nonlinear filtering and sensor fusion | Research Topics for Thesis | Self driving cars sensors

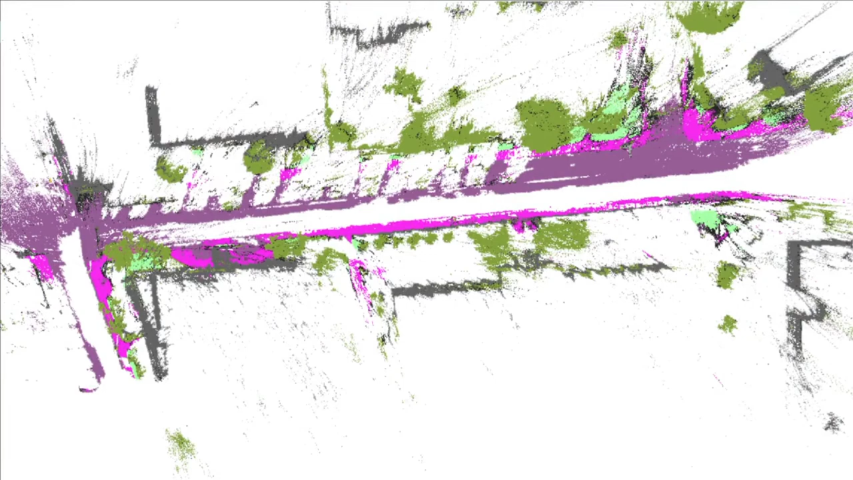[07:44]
which means that each point has a 3D position and that we can view this map from any post, that is, position and heading of our host vehicle.
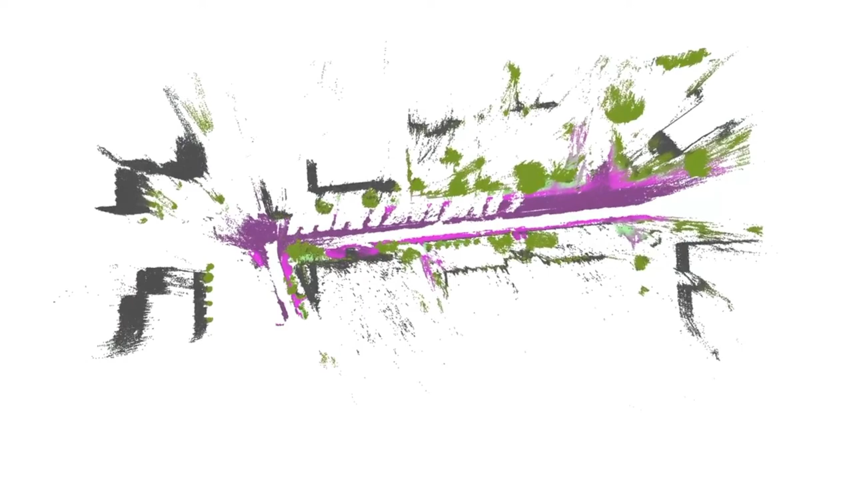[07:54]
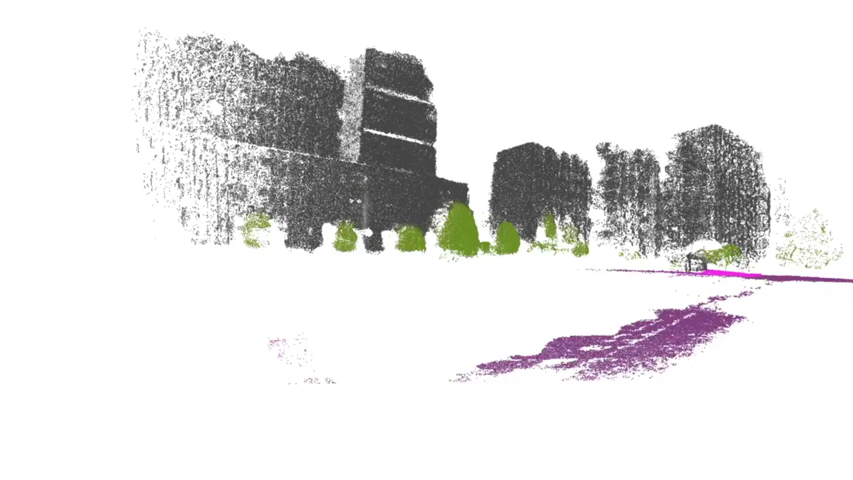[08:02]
The idea of how to localize our vehicle in this type of map is simple. What we will present here is based on this paper by Erik Stenborg et al. from 2018. Now, assume that we have a camera on our vehicle that can observe this scene. We can then try to align our pose such that if we project our semantic 3D map onto our camera image,
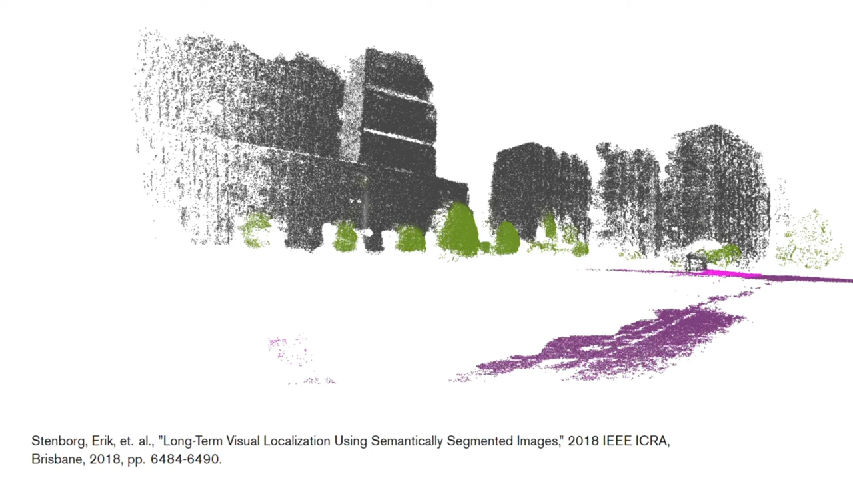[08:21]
our building points will fall on buildings and our tree points will land on trees, and so on. Now here is one such image from a camera observing the same scene as our map, where we have semantically labeled each pixel in the image with the same classes that we have in our map. We do this by using a deep convolutional neural network that takes an ordinary image as input and outputs a semantic label of each pixel. In the image to the right, we have overlaid the semantic image on the original image, where we can see that the network manages to fairly well label each pixel.
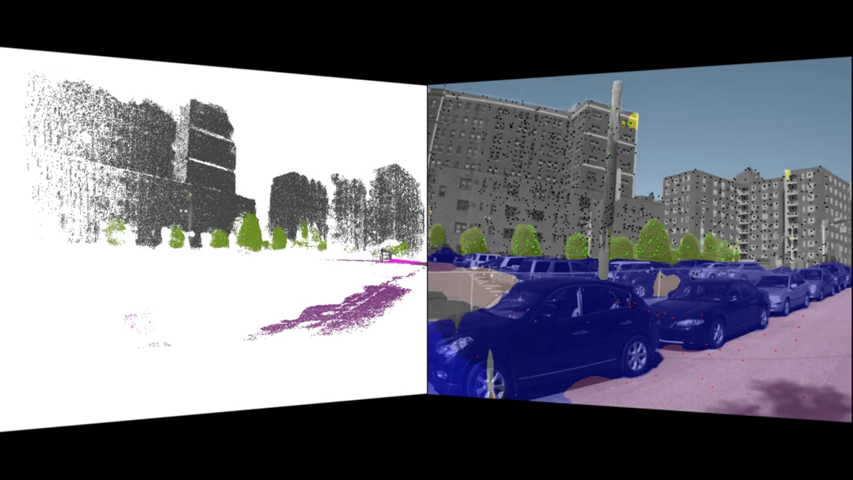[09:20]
So how can we use this to position our autonomous vehicle? Well, one way is to use a so-called particle filter, which we will learn all about in this course. Using a particle filter, we will represent the pose of our vehicle, so position and heading, using a whole bunch of more or less randomly chosen particles. Now, each particle, here shown in yellow in the figure to the left, describes one possible pose of our vehicle, or actually a whole vehicle trajectory, but let's not focus on that right now. Each particle is then rated by how well it explains our observations.
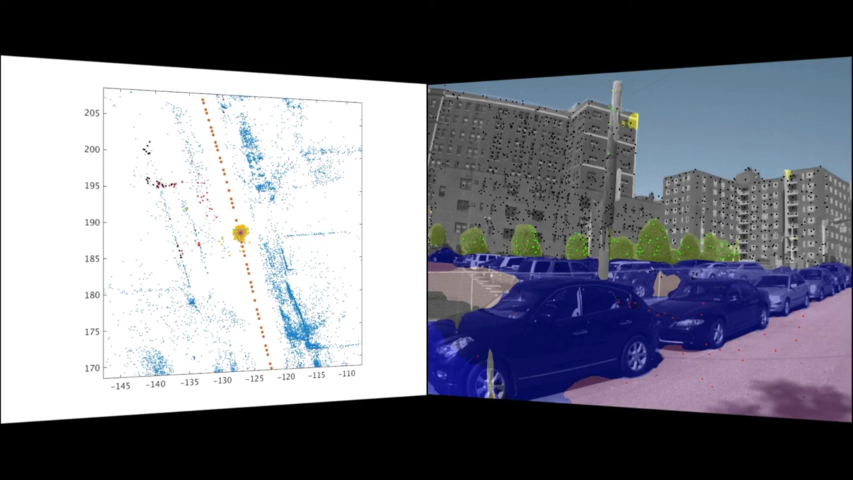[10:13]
will get a low score. When we now run our particle filter, we will see the position of the particles in yellow, in this bird's eye view of our semantic 3D point cloud map, to the left. And to the right, we will see the semantic segmentation of our current image, and the projected map points for the best scoring particle. The green triangle to the left represents the actual position of the vehicle.
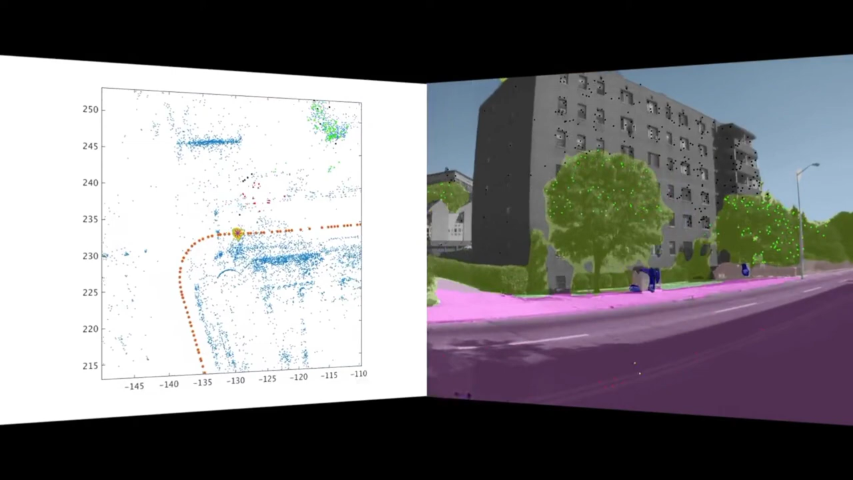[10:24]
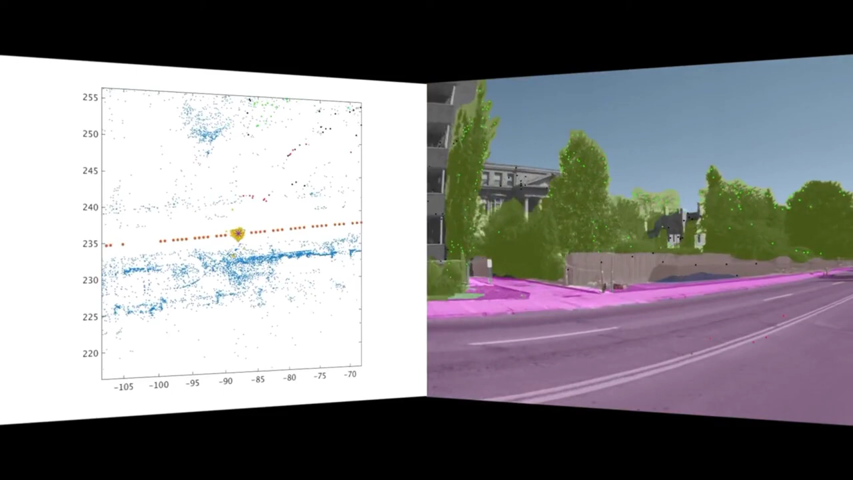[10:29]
What we can see with this type of filter, is that our uncertainty is described by how spread out our particles are, which is a bit different than the other methods.